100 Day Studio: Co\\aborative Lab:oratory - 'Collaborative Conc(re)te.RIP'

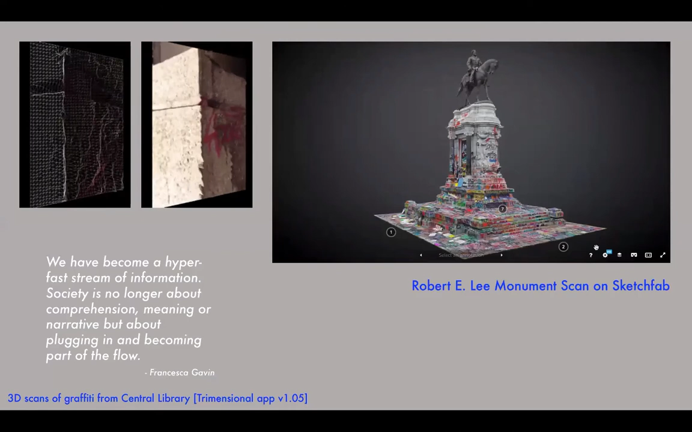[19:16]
and talks about how information through social media,
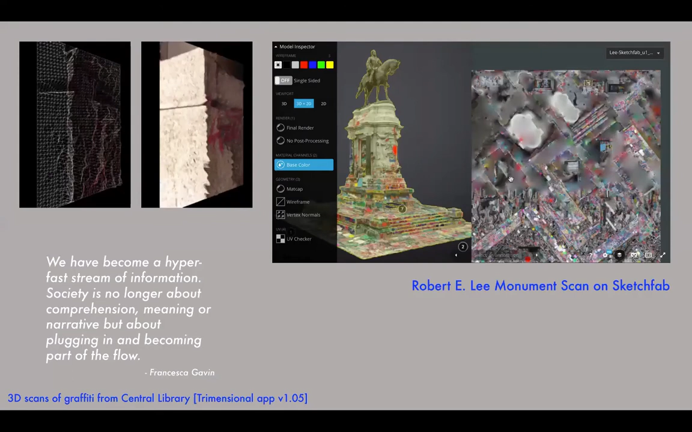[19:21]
we're capturing kind of cultural and social moments as well. So it kind of reminded me of Robert Lee's monument that's recently been kind of uploaded on Sketchfab,
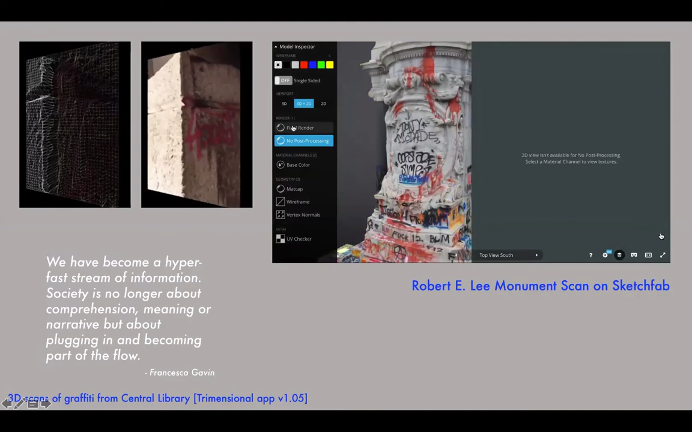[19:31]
and you can kind of interact with it in a number of ways
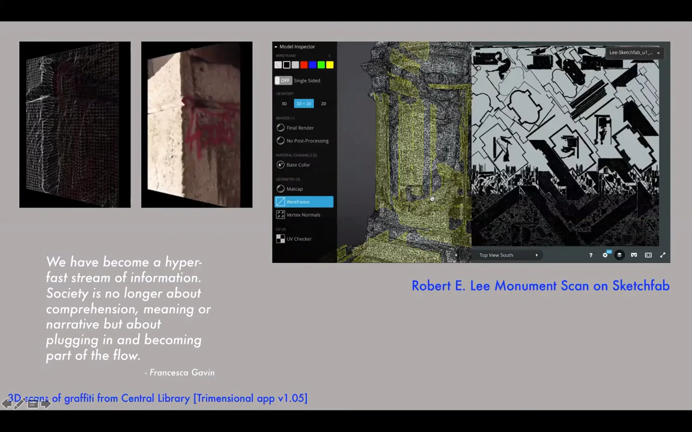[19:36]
to see it for what it is as a kind of monument, but also as something that has changed meaning over time.
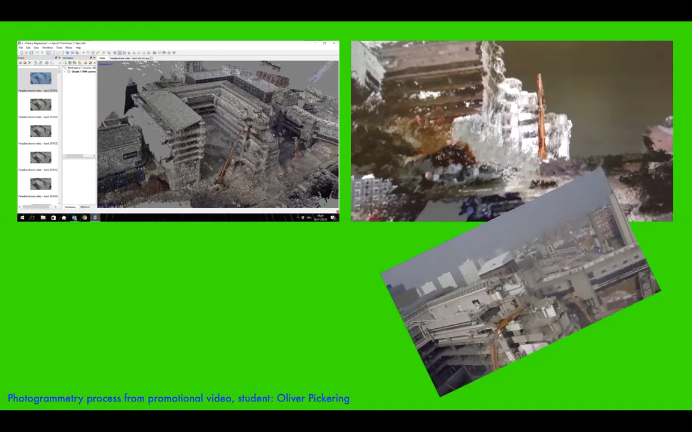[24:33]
the quality starts to deteriorate and it starts to gather its own kind of aesthetic qualities as well from it. And so, as I mentioned previously,
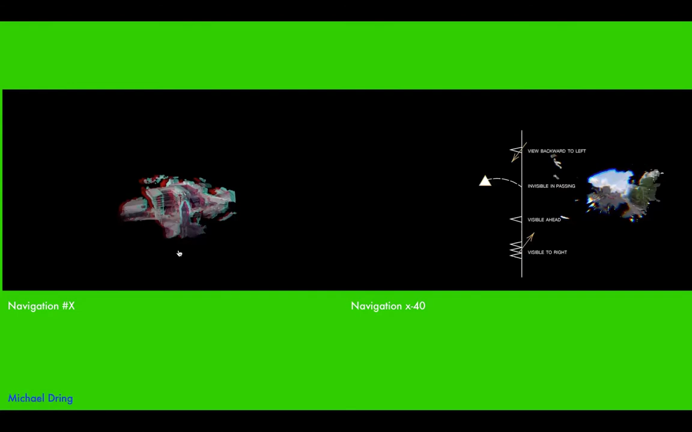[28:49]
And then on the right-hand side is some elements of Kevin Lynch's View from the Road,
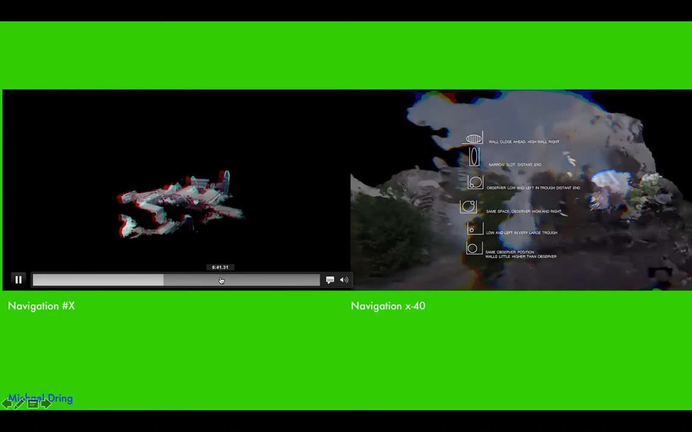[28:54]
again referencing the notion of townscape from the car that Kevin Lynch was very instrumental